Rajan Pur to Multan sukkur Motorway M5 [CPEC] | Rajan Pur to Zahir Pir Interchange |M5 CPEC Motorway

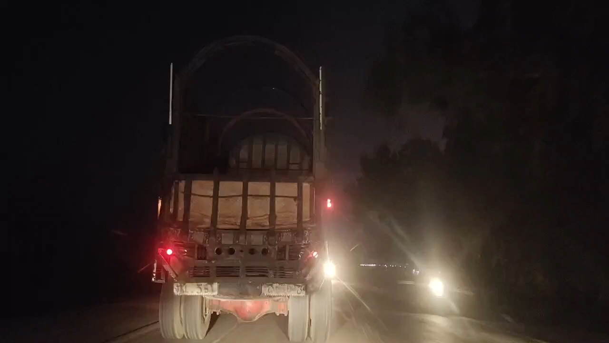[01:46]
तो ये हम जो है पहुंच चुके हैं बेनज़ीर शहीद रोड जहां से स्टार्ट होती है जो कि ज़ाहिर पीर की तरफ जाती है।
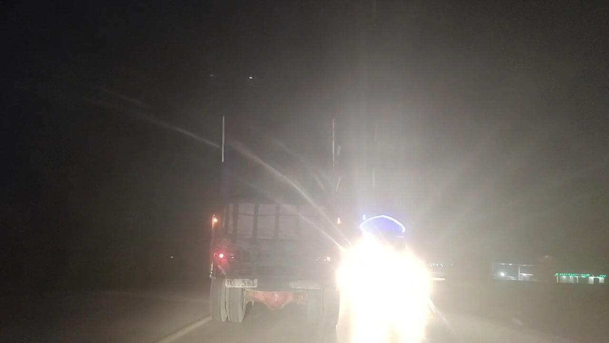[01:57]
तो देखिए यहां से आपने ये लेफ्ट साइड पे टर्न हो जाना है और ये रोड जो है कोट मिठन को बाईपास करती हुई
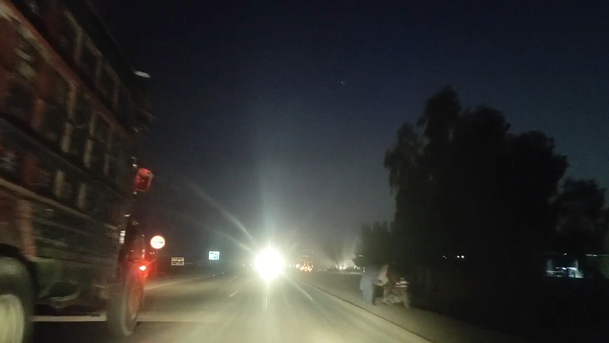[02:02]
सीधा जो है वो इंडस रिवर की पुल से गुजरती हुई सीपैक के इंटरचेंज ज़ाहिर पीर तक जाती है। तो इस रोड को आपने फॉलो करना है और ये रोड सीधा
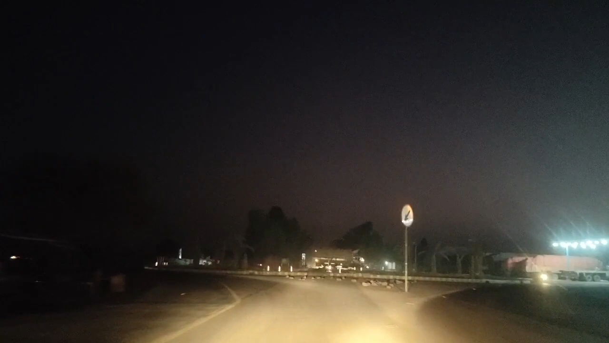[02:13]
आपको CPEC के ज़ाहिर पीर इंटरचेंज पर ले जाएगी।
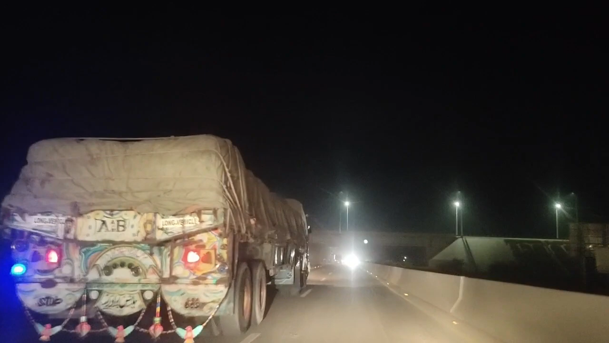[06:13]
आप यहाँ से मोटरवे के ऊपर जो है एंटर होंगे,
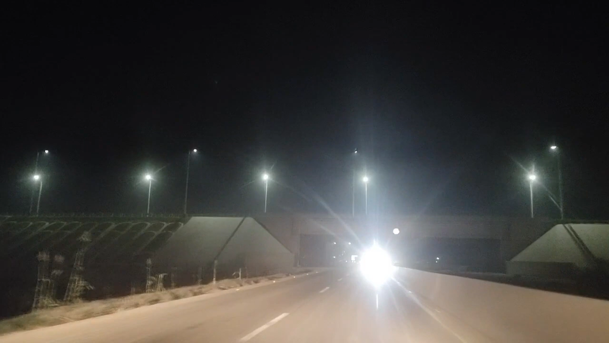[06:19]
और अगर आप सक्कर वाली साइड पर जाना चाहते हैं तो आप इस मोटरवे की नीचे जो पुल बना